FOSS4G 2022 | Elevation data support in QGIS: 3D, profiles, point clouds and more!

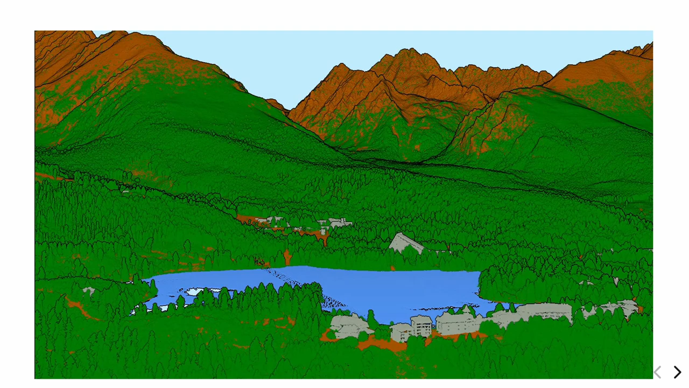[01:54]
So, this is something that you can do nowadays with QGIS 3D views. So, this is a point clouds data set with some classification. It's one of the hilly areas in Slovakia.
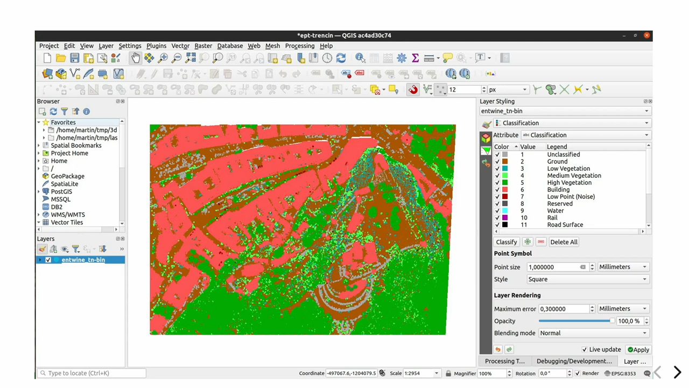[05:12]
You can drag and drop some LAS, LAZ file. If you are lucky. And the data set is classified. You will get something like that. Like this by default. On the right side you can see the classification values. You can turn them on and off. There are a couple of more renderers to use. So, you can use the attribute by ramp. Where you would pick which attribute you want to use.
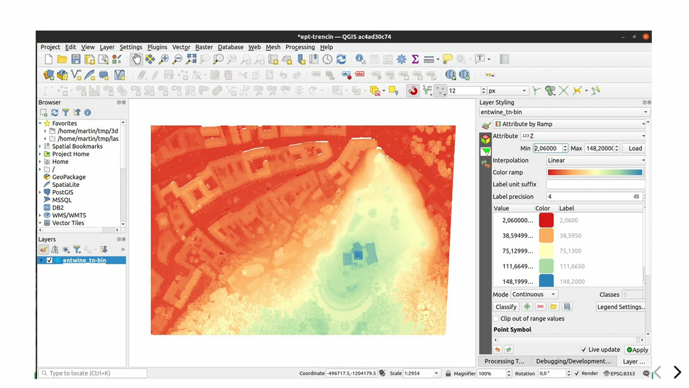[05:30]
So, for example, here the Z attributes. So, the elevations. Or you could use them. If the point cloud is colorized. You can use the RGB layer.
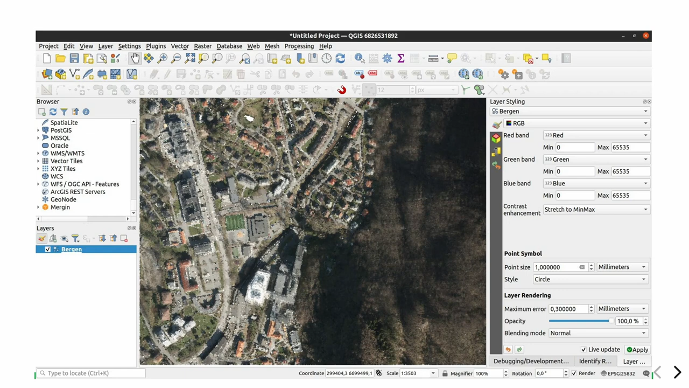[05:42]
So, this is the usual 2D view. Now, of course, there is also the 3D support for point clouds. What I really like about this is that if the point cloud is dense enough.
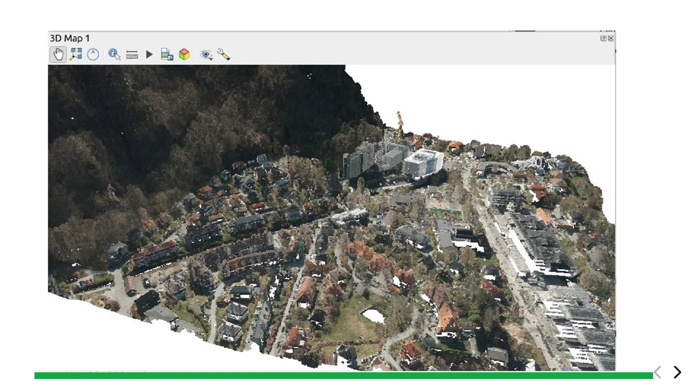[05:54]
It all merges into like one surface. And only when you are getting like really close. Then you start to see the individual points. What I also suggest to everyone when they are using point clouds in the 3D view. To enable the item lighting effect. So, on the left side it's the view without the item lighting. And you can see on the right. It adds some shading. And it adds some silhouettes. And you can really see much more detail of your data.
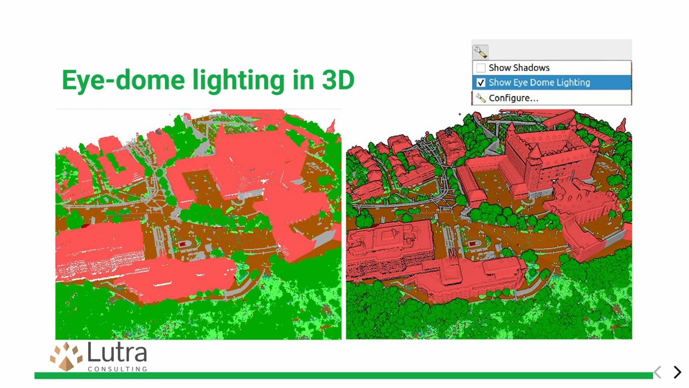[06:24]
Yeah. So, and now I would like to talk about what
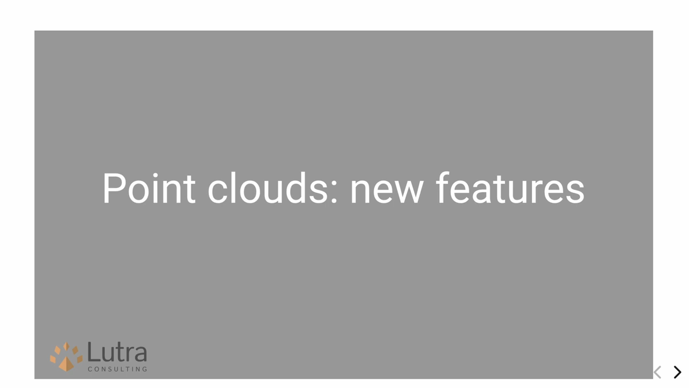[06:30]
we have done since the last crowdfunding campaign. In the last couple of months. So, let's continue with brand new features in the recent versions. So, this one that's coming to QGIS 3.28.
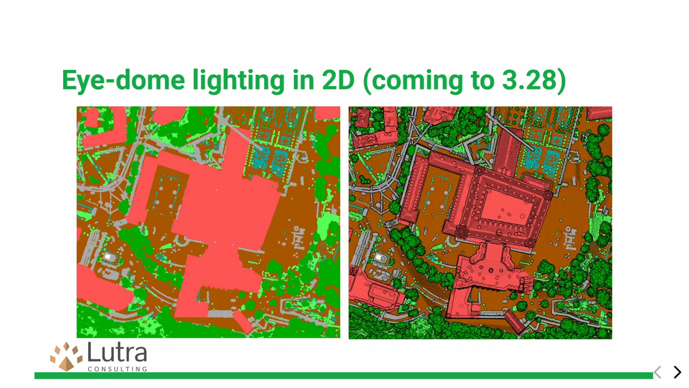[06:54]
There is item lighting effect also in 2D. So, if you have this top down view. You can see much more detail. Which is great. For 2D we also added the ordered rendering.
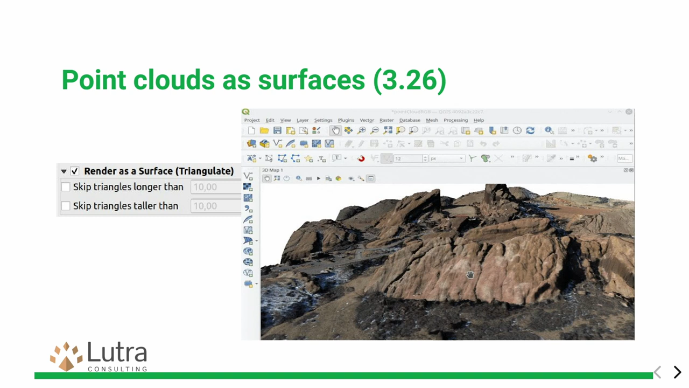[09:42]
So, that even if you like zoom in really closely, you will not see the individual points. And it will be just one surface. This is quite good to do. Like that, if you filter just ground points and you do the triangulation only on ground points, it's quite a nice result. Something that's coming to 328 is the export of point clouds.
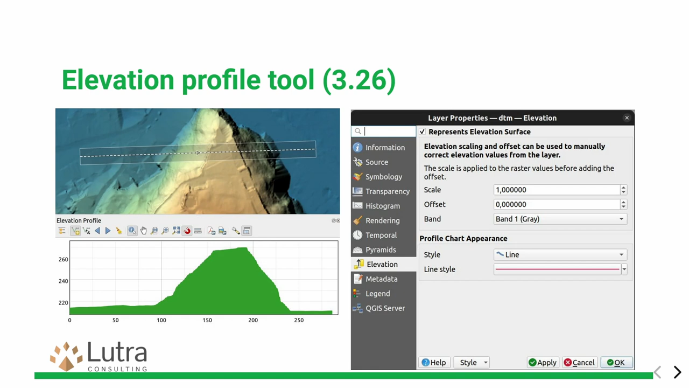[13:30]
On the right side you can see like how the configuration of the elevation related data is for raster. You can like customize the styling and customize so many things. It works with point clouds as well.
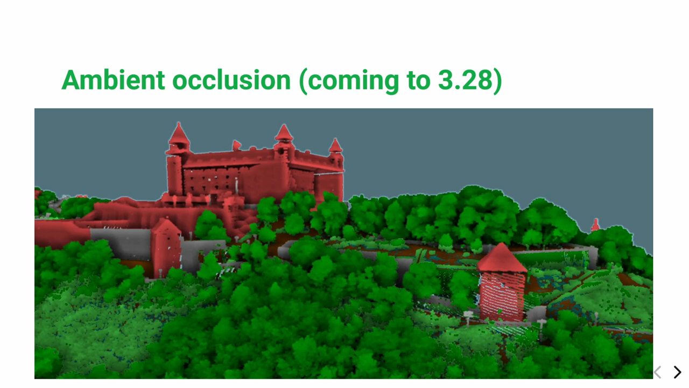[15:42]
again, it will help you to get much better depth perception. So, just to get a rough idea, so the top left image, that one is with like no extra effects. The top right is the one with item lighting enabled, so you can see the silhouettes of data. The bottom left is just the ambient occlusion and the bottom right, which I like the most,
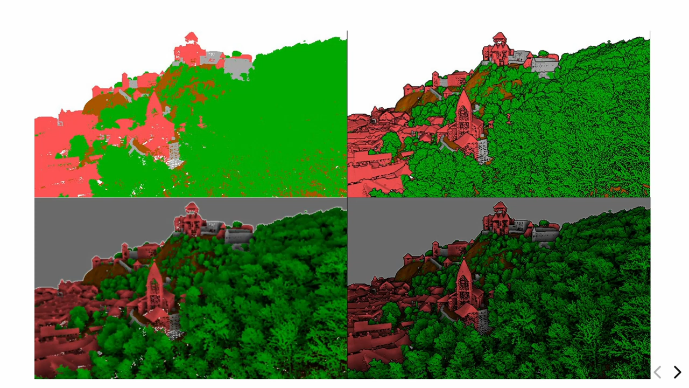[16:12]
is the combination of both effects, where like you can see both the silhouettes and like quite a lot of detail, for example, of the trees and so on.
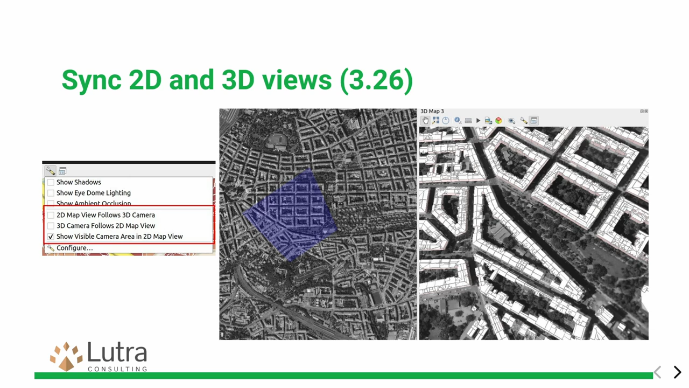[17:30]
And there is another option that in 3D view we would be showing this kind of like blue rectangle of like what the 3D view is looking at.